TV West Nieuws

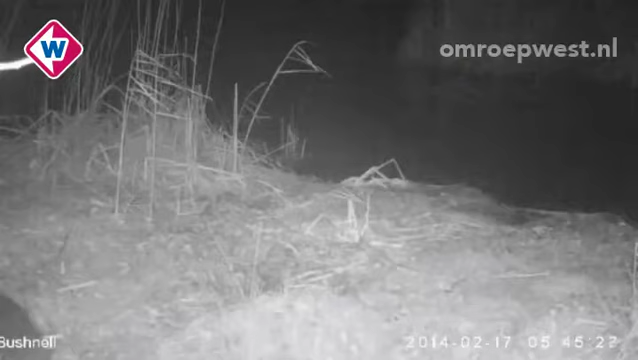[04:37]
Dat het om een tweede otter gaat is zeker, want deze beelden zijn gemaakt nadat de eerste otter was doodgereden.
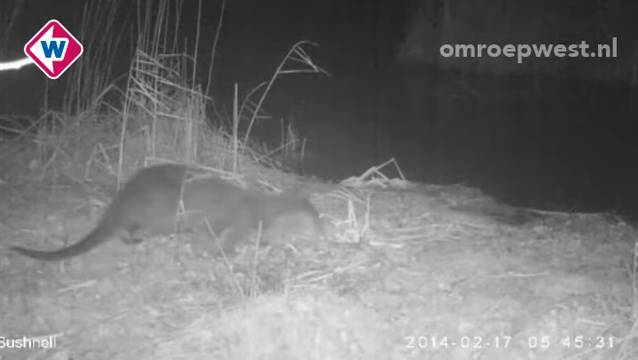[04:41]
Het is aannemelijk dat het een mannetje is. En dat laat zich verklaren door het feit dat mannetjes altijd vooruit gaan.